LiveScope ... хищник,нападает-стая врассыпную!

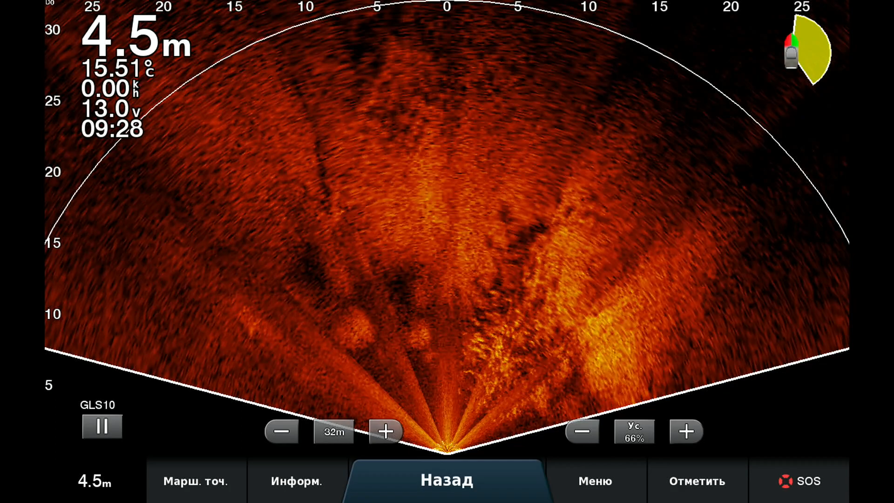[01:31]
On screen: depth 4.5 m, water 15.51°C
Все, смотрим как она разбегается. Кто-то видать напал на нее. Все. Ментально разделилась на две части. Одна часть туда ушла, видите. Вообще, все куда-то там. Вот так вот. Вот тебе и кино. Вот так вот. Продолжение следует...